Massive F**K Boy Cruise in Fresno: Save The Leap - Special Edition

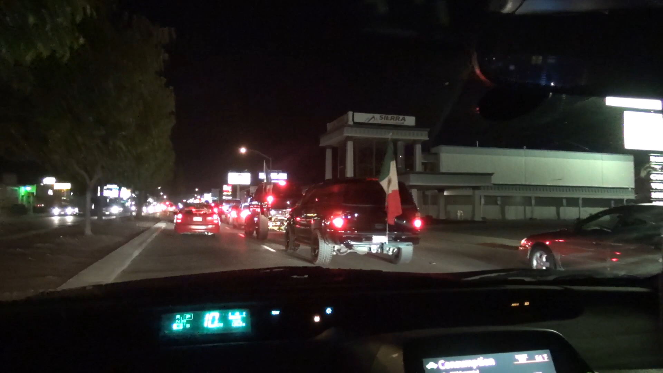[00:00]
Sunday night, Easter Sunday, bumper to bumper traffic. We are in the midst of a fuckboy parade.
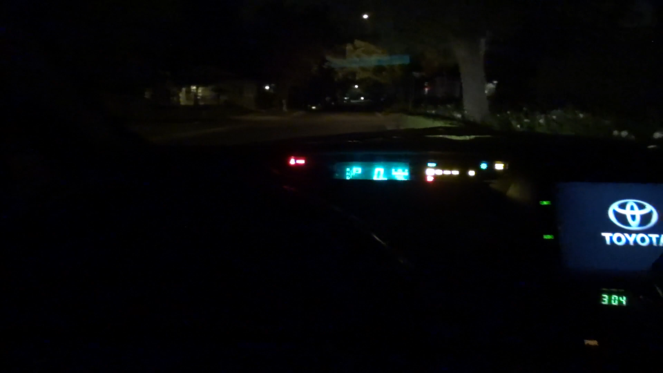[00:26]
Not really sure what to expect, but everyone has been telling me that this is the place to go tonight. So we're gonna go check it out.
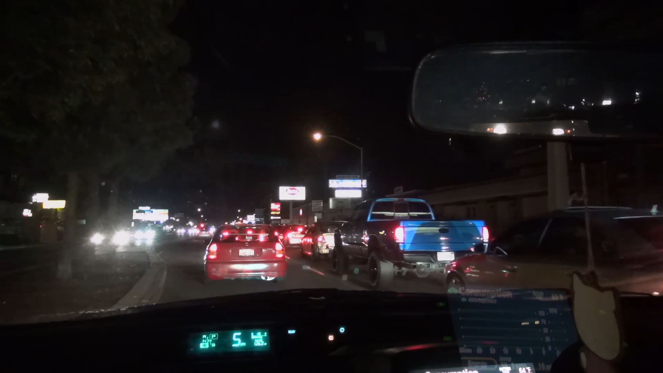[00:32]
Right, I tell you, look at this. This guy doesn't have a fucking bumper. He just doesn't give a fuck. And those guys got huge ass flags. Look at that. Traffic is completely fucked.
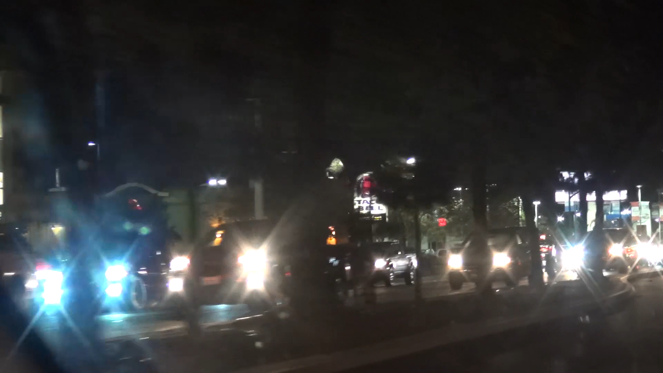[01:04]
Huh. Oh, we hit a red light here. Yeah, buddy. Oh my God. Special Save the Leap episode. Fresno Fuckboy Edition.
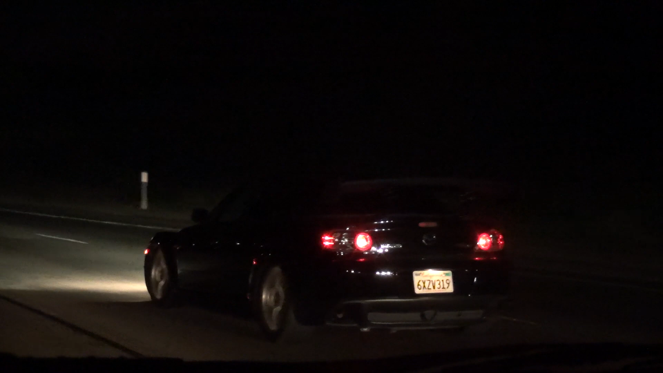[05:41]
Driving back from Fresno, and we got three minivans mobbing like mofos.
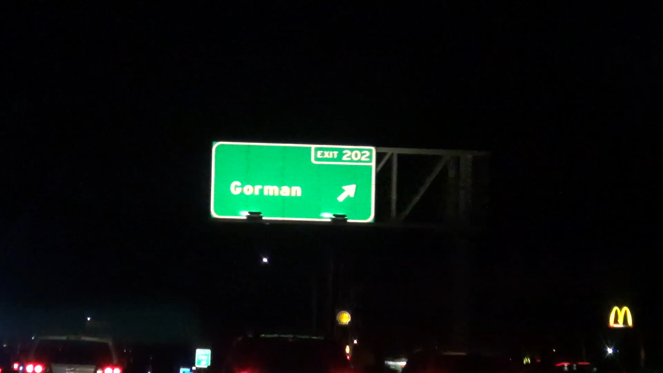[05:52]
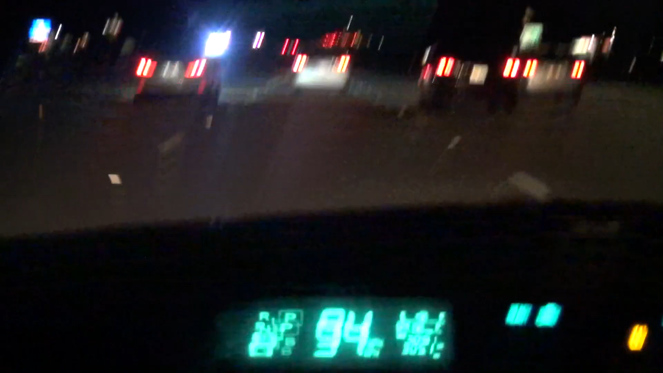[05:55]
Quickly show you how fast we're going right now.
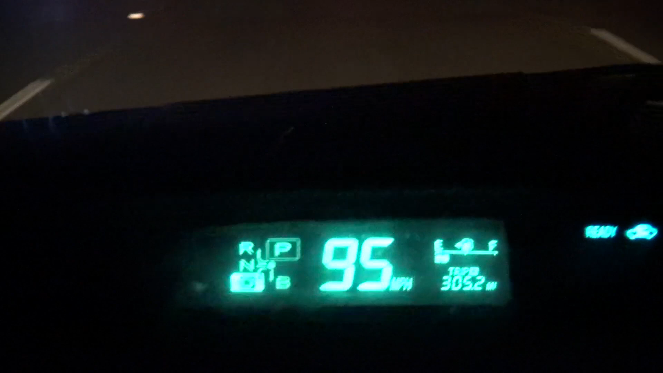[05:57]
Boom. These guys are not messing around, dude. Look at these guys.
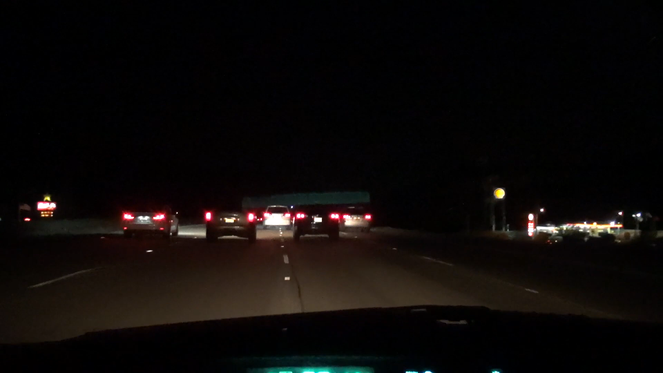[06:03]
Yes! Mobbing in vans. Been holding up, they've been hogging up these three lanes for like the past, I don't know, 15 minutes?